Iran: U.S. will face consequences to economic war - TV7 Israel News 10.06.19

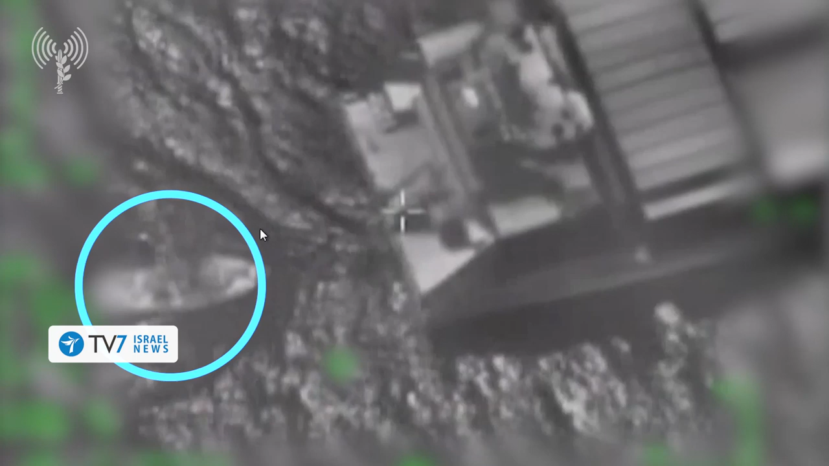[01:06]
when defense authorities were alerted that an apparent stowaway had set the cargo vessel ablaze,
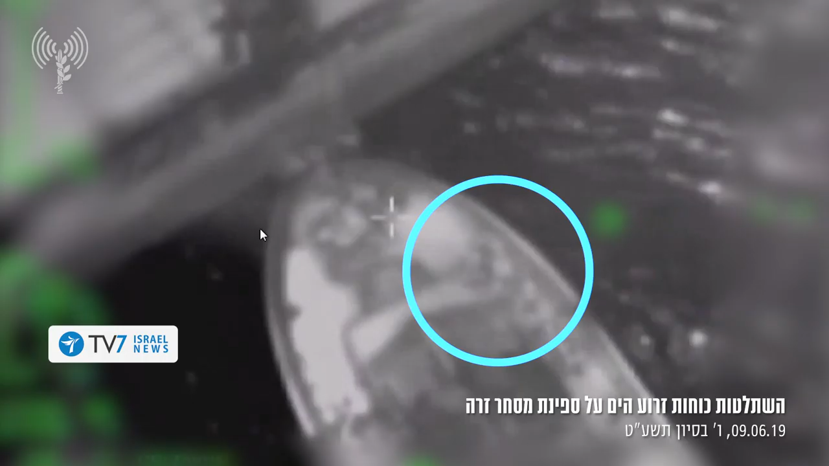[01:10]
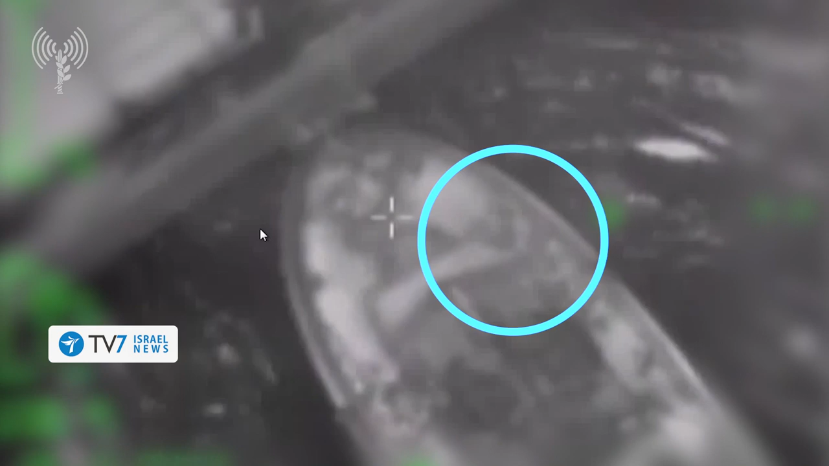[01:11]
destroyed property, and became uncontrollably violent.
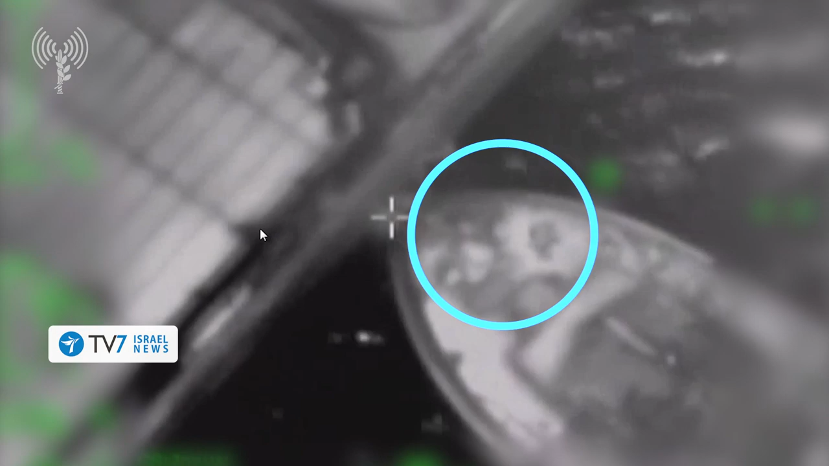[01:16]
As a result, the mainly Russian and Turkish crew members barricaded themselves within the command bridge in accordance with emergency protocol.
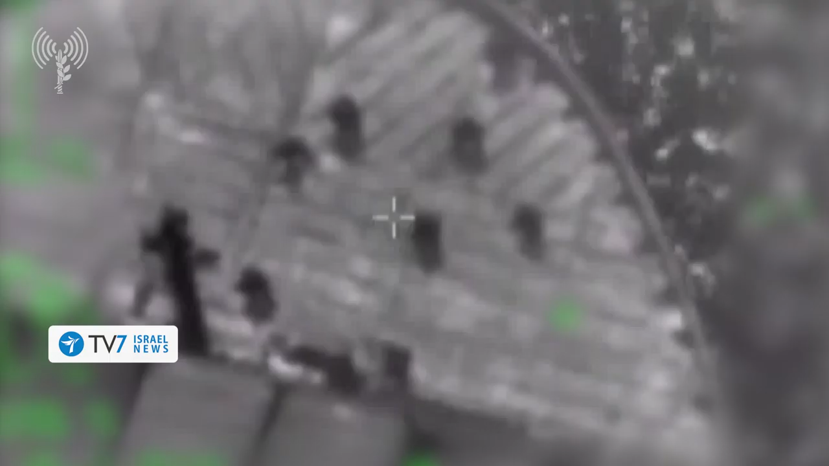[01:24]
After transmitting a distress call to the Israeli Navy, the Shaitat-13 elite naval unit was deployed to handle the situation. According to the IDF spokesperson's unit, during the incident,
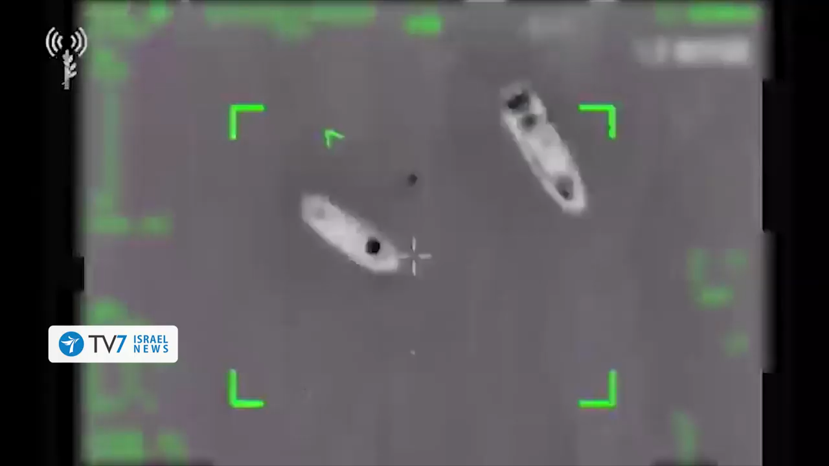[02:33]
In response, the Israeli Navy's 916th Fleet launched an operation against the Palestinian vessels,